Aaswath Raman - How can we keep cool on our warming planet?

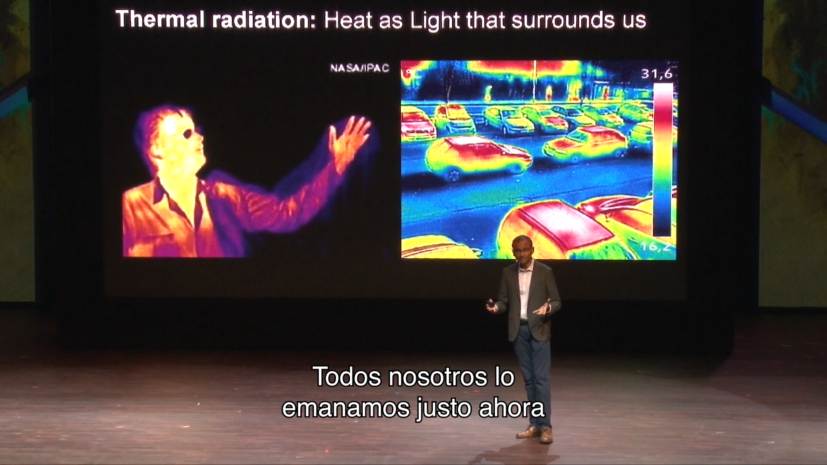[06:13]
All objects will send out our heat as a form of light, and depending on your temperature, it's at a different part of the spectrum. For most of us right now, we're actually doing it right now at a part of the spectrum we can't see. It's called the infrared part of the spectrum. But you can visualize it with the thermal cameras that generate images like the ones I'm showing you right now.
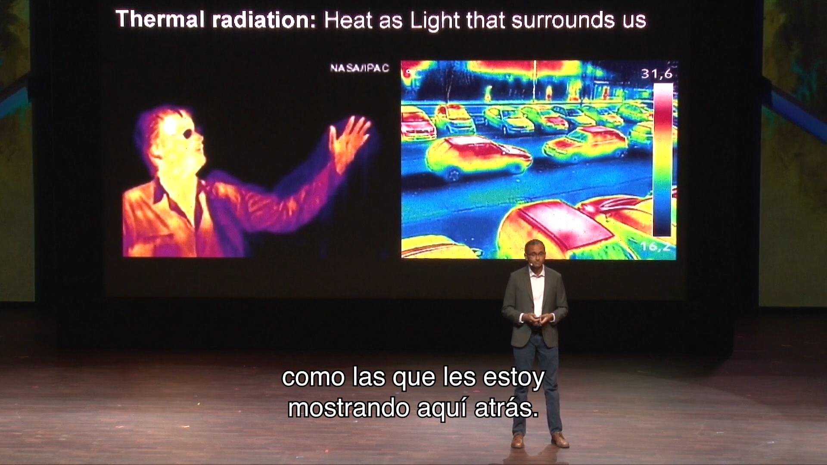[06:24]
So what happens for that pool of water?